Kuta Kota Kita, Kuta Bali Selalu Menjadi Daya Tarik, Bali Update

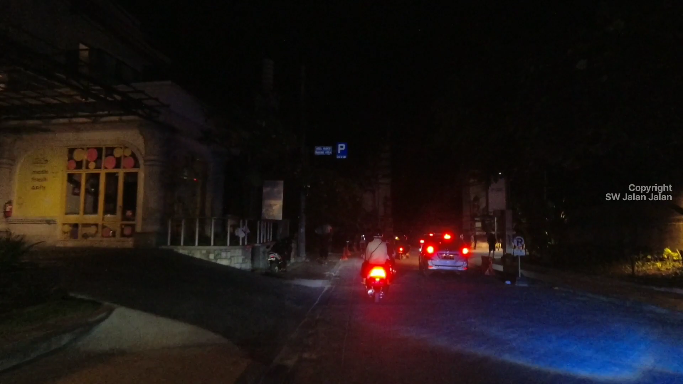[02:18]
Sudah mulai banyak lagi wisatawan yang berkunjung ke wisata Pantai Kuta ini.
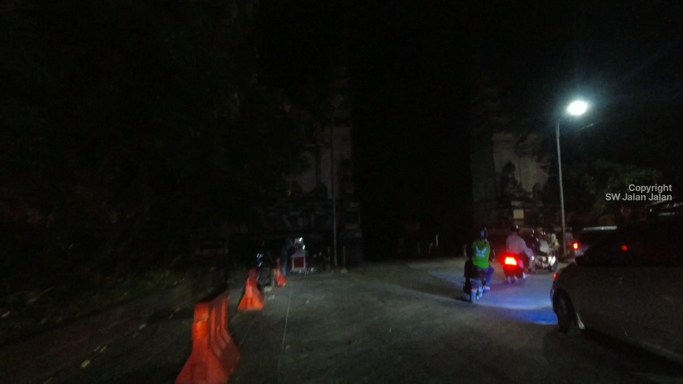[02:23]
Jadi tidak heran lagi jika lalu lintas
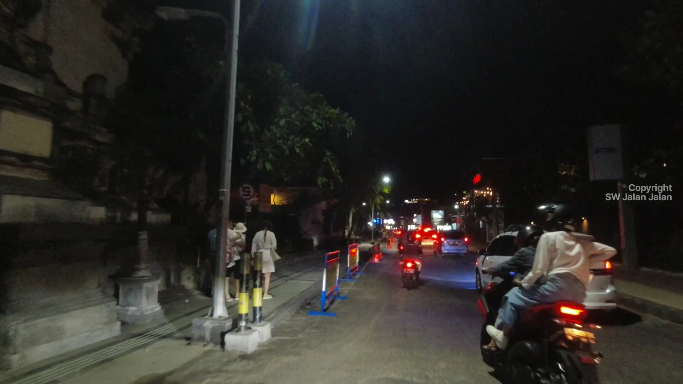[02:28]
di jalan Pantai Kuta Bali sudah terpantau atau sudah mulai ramai lagi teman-teman.
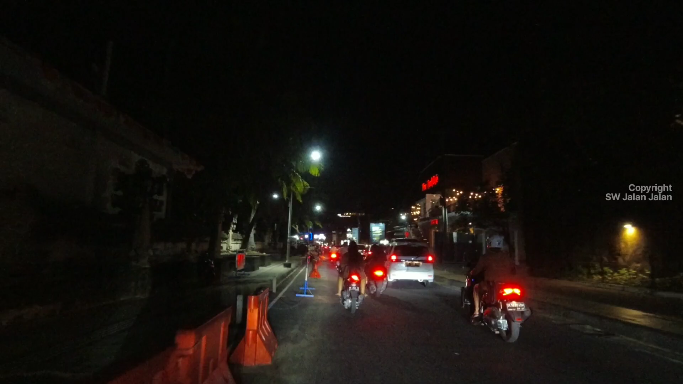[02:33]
Sudah ada peningkatan lalu lintas atau peningkatan kendaraan
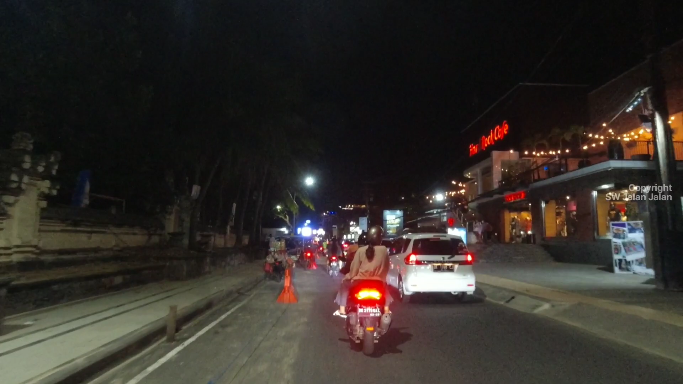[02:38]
yang masuk ke jalan atau ke area Pantai Kuta Bali ini.
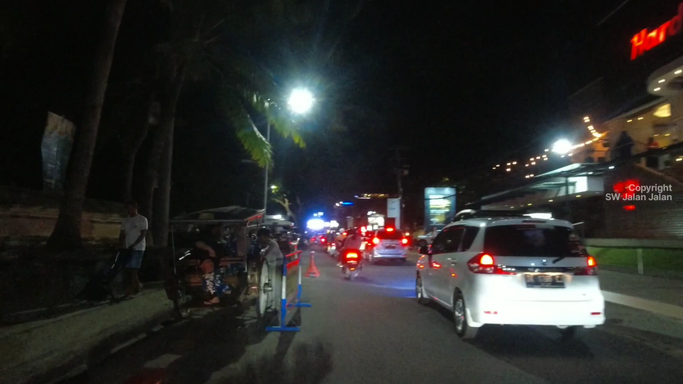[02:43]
Dan terlihat banyak sekali juga yang parkir kendaraan di pinggir jalan teman-teman ya,
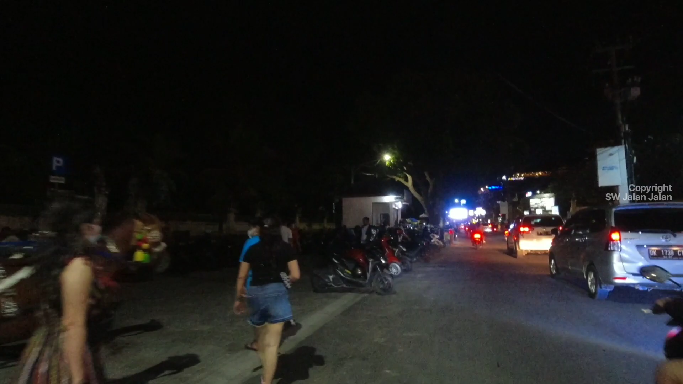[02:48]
di sebelah kiri layar teman-teman.
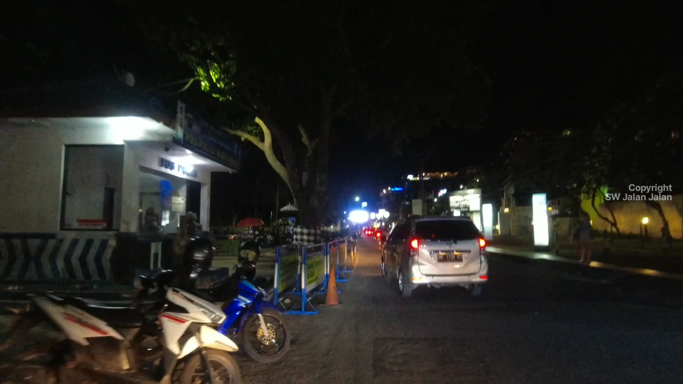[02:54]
Dan jangan lupa juga ikuti terus ya videonya perjalanan kali ini hingga selesai nanti,
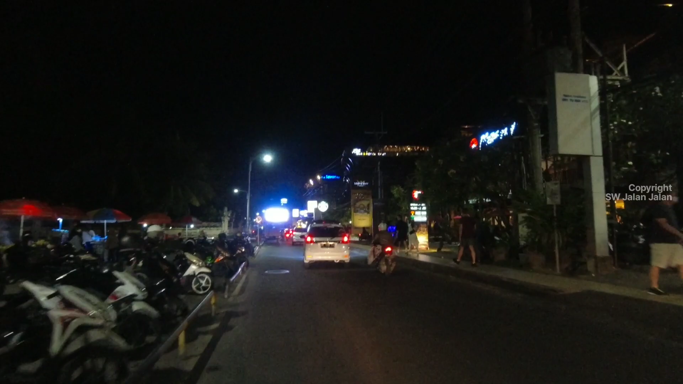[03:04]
supaya teman-teman jadi tahu nih situasi Bali saat ini di malam hari di Pantai Kuta Bali.
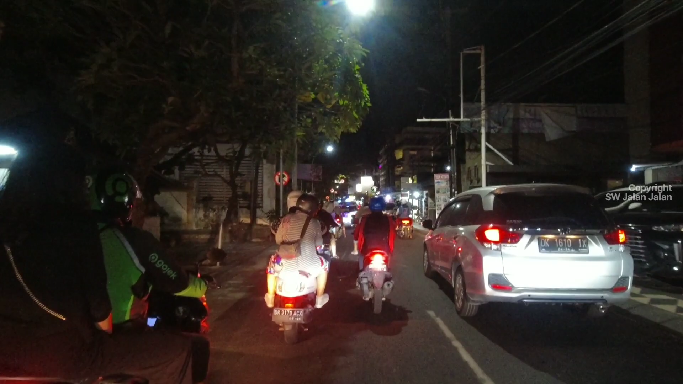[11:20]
Dan ternyata persimpangan Legian yang membuat macet teman-teman. Tapi itu biasa sih, di Legian itu di pertemuan jalan itu biasanya memang macet teman-teman.
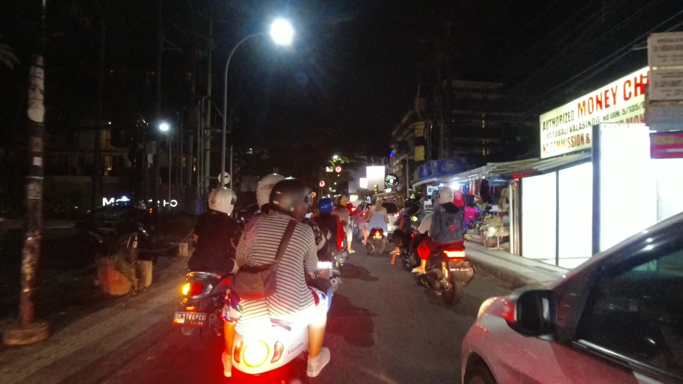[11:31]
Dan sampai di sini dulu ya perjalanan kita hari ini, teman-teman.